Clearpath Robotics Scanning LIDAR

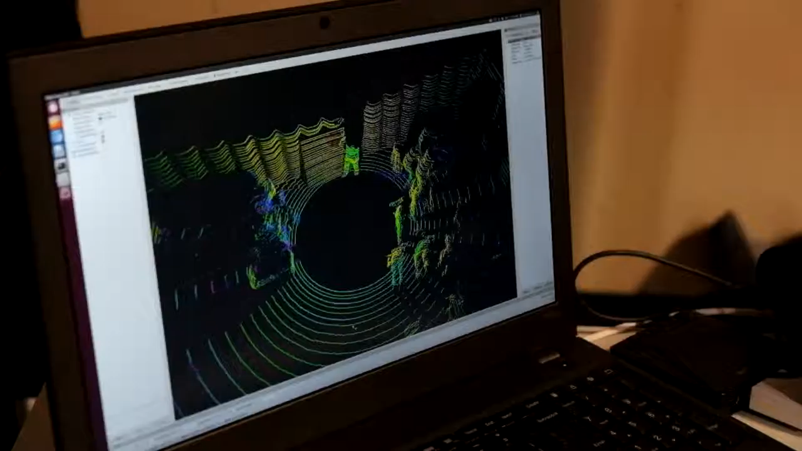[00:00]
...type. So certain things reflect differently, right? And there's the strength of that. I think that might be what it is. That's not a very good view, is it?
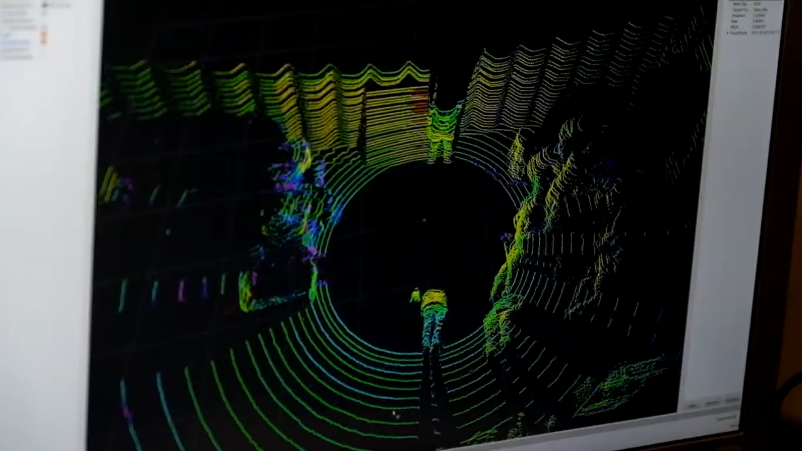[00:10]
So if you were going to be navigating the rover from something like this, you would just have to assume you're in the middle of this black area?
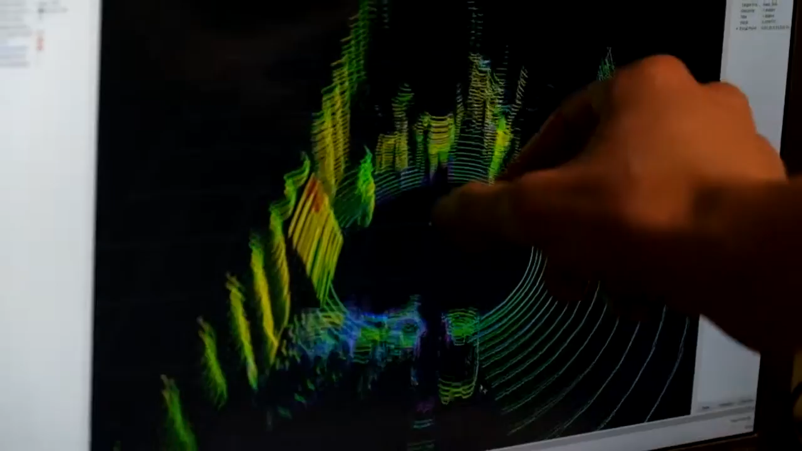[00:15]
Yeah, exactly. So that's the center of the robot. And so oftentimes, for these visualizations, they'll actually put a robot in the middle of it.